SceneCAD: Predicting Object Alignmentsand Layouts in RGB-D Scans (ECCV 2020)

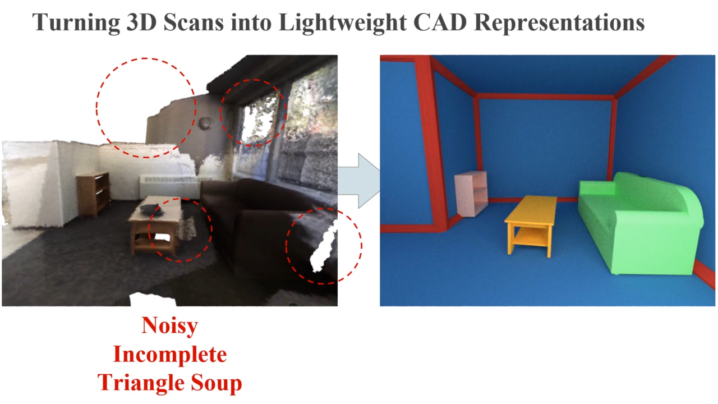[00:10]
We aim to transform an RGBD scan into a clean, compact, and high-quality CAD representation. Prior work focused on separate problems of estimating building information
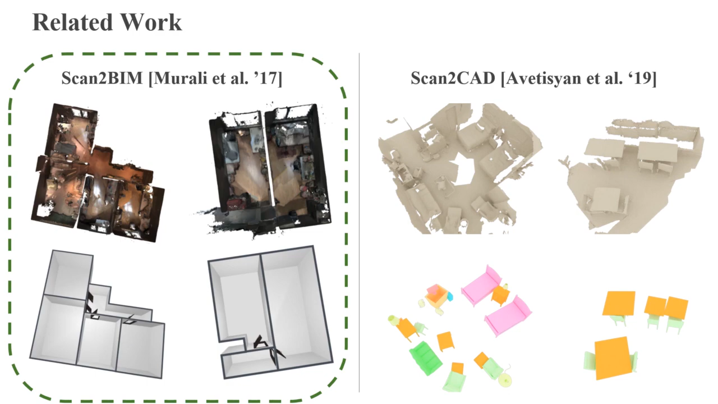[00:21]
models from 3D scans and estimating their object arrangement.
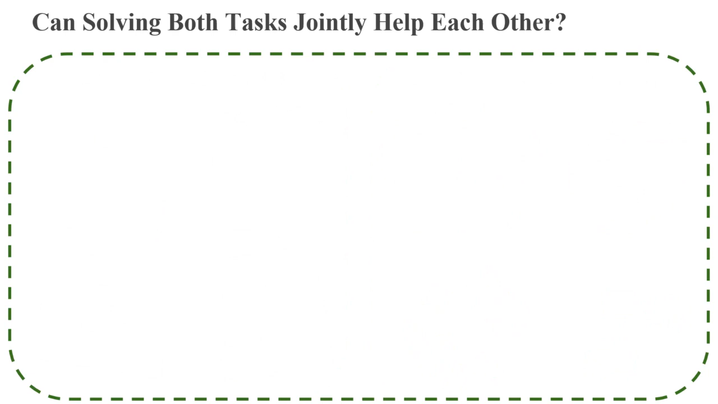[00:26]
Instead, we aim to solve both tasks jointly to improve overall prediction quality.
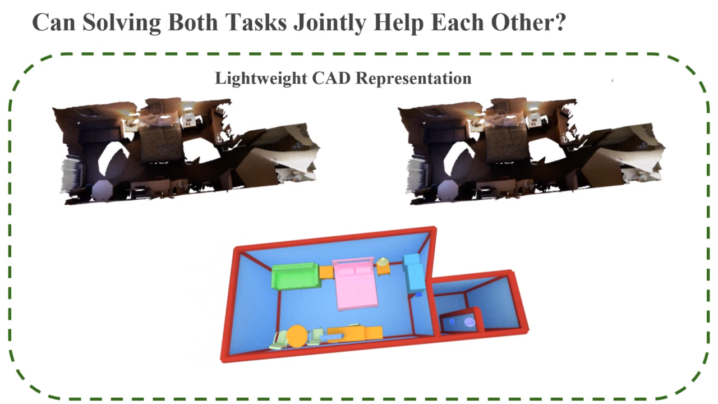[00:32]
Our SceneCAD approach predicts scene layouts and CAD model alignments and intercorrelates them with each other to produce a final digitized version of the scene. Our key idea is to jointly optimize for both CAD alignments and scene layout,
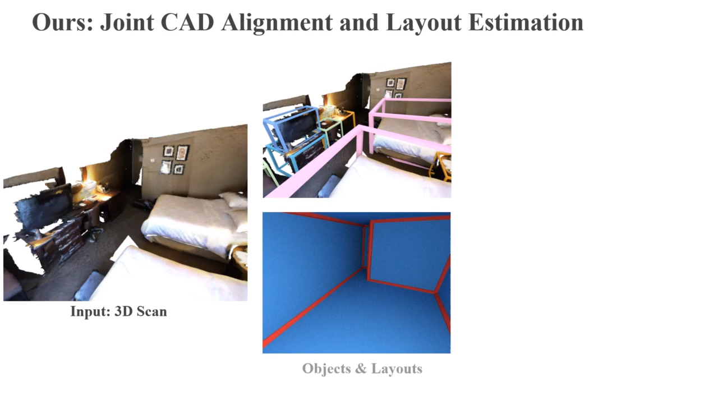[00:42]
explicitly modeling interrelationships between objects with other objects and objects with layout.
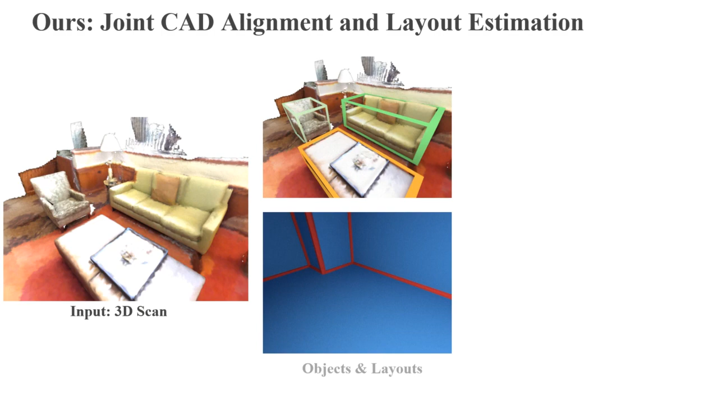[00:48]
Our approach is trained end-to-end, and since object arrangements and scene layout are intrinsically coupled, this produces more globally consistent representations of the scene. The input to our method is a 3D scan and a set of CAD models.
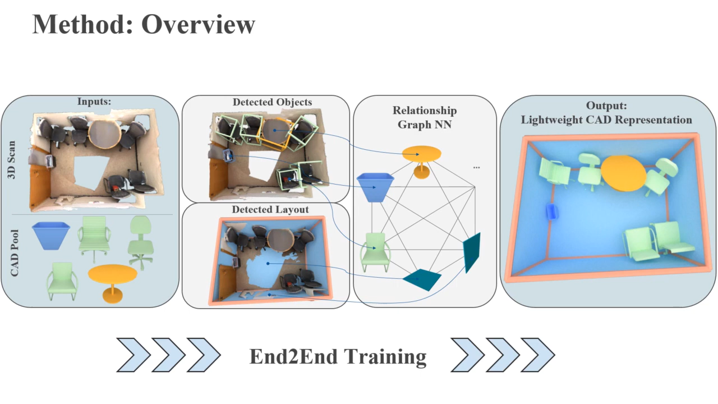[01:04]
We first predict both layout components and objects in the scene. The detected elements are fed into a graph neural network to predict relationships with each other. To predict scene layouts, we first predict corner points in the form of heat maps. From the detected corners, we propose edge candidates by pairing each corner with every other corner, and then classify which edges are valid.
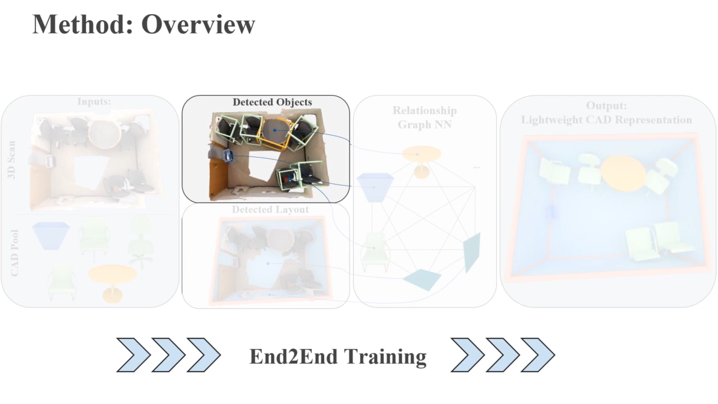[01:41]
We propose a single-shot anchor-based object detector to identify objects. For each detected object, we estimate an object mask and dense correspondences to the canonical normalized CAD space,
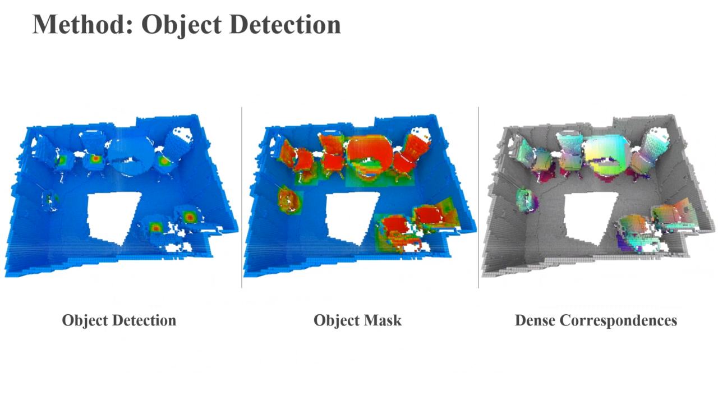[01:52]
from which the final object pose is estimated. With detected objects and layout components, we then establish their interrelationships through a graph neural network.
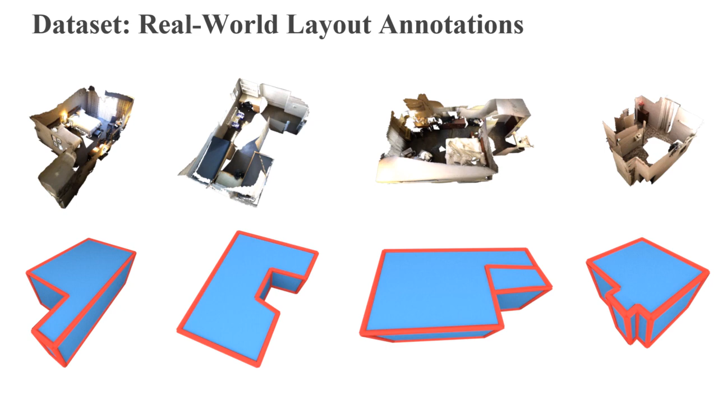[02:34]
annotated with corner points, scene wireframes, and per-plane segmentations.
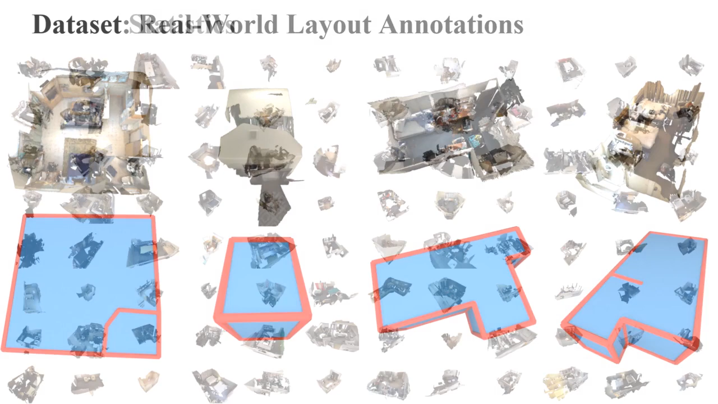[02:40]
Our dataset comprises 1,151 scene annotations with over 8,000 layout planes.
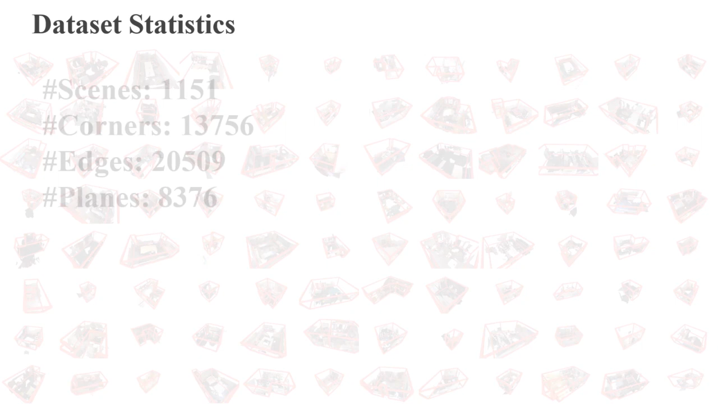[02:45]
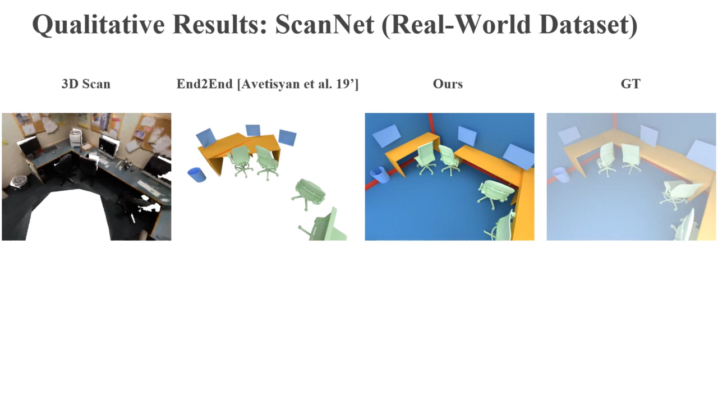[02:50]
Here, we compare our scene CAD approach against a state-of-the-art CAD alignment method. Our approach produces both more consistent CAD arrangements, as well as estimating the scene layout.